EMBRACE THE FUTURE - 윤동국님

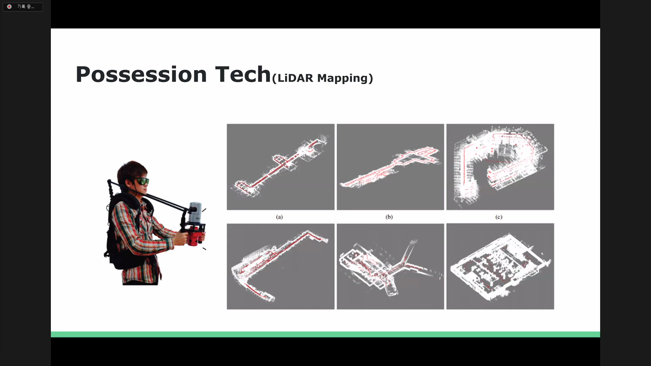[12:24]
기술을 좀 고유를 하고 있습니다 그리고 실제로 라이다로 맵핑을 한 데이터를 가지고 보통 건물들은 플로우 플랜이 다 있거든요 그 플로우 플랜과 매칭을 시켜가지고
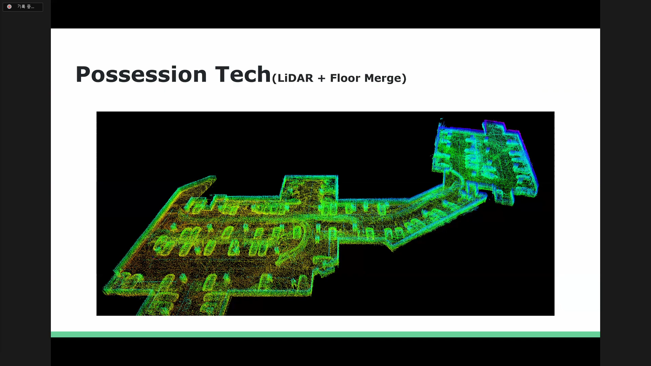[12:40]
맵을 만드는 이런 것도 하고 있고요 그 다음에 3D HD 맵이 요즘 정부에서 많이 나오고 있습니다 물론 근데 도로에만 지금 만들어지고